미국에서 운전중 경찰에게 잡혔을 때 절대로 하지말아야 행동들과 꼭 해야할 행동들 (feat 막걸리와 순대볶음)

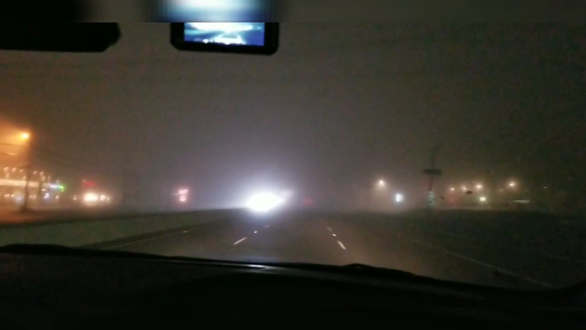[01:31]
지금 무슨 상점 같은 게 원래 다 있거든요 문을 닫은 게 아니라 안 보이는 겁니다 안개 때문에 안개 때문에 와 엄청나네 엄청나 가까이 가야 보여지네요 가까이 저희 동네 쪽으로 가면 더 심해질 것 같은데 저희 동네 쪽으로 가면 더 심해질 것 같은데 엄청나네요 양보는 스타베저